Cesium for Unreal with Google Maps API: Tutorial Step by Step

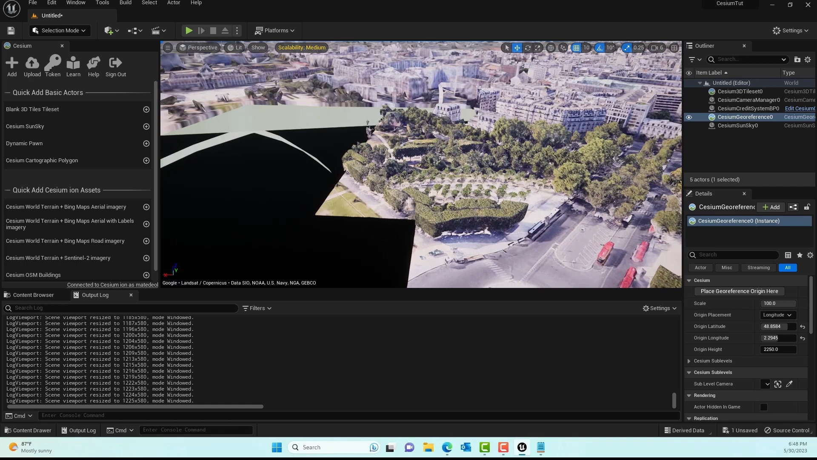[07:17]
here trying to see all the places you know you can see the it is still loading in
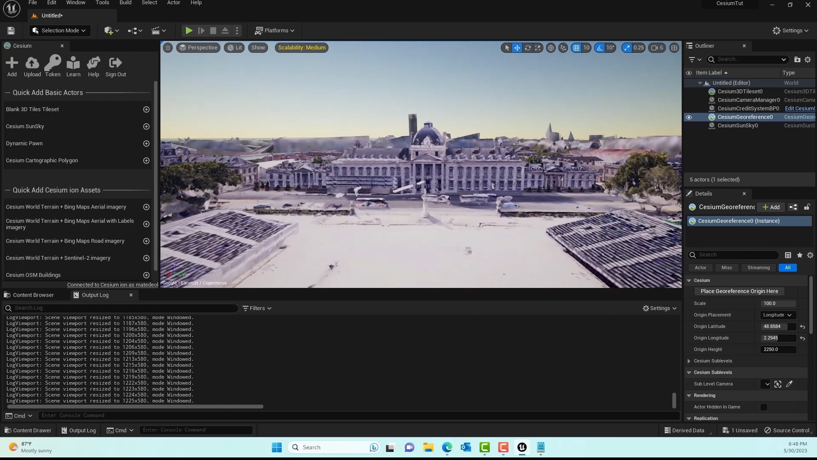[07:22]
real time yeah and then just exploring some buildings I don't know much about
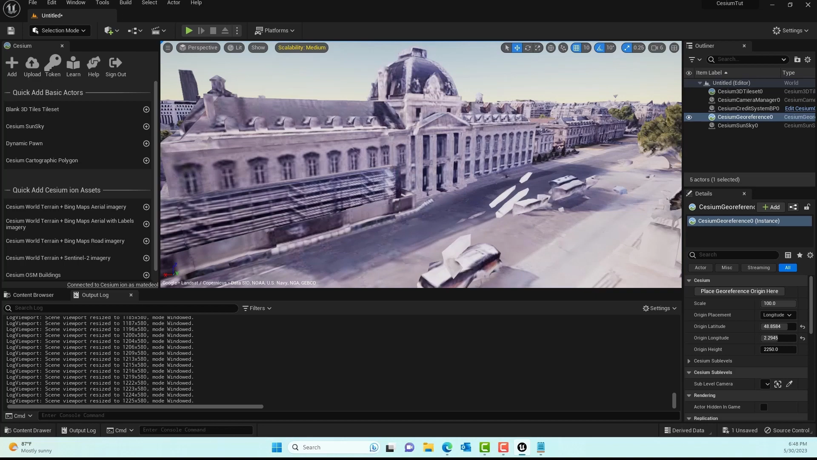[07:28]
France I have never been there so this was me like trying to explore the places so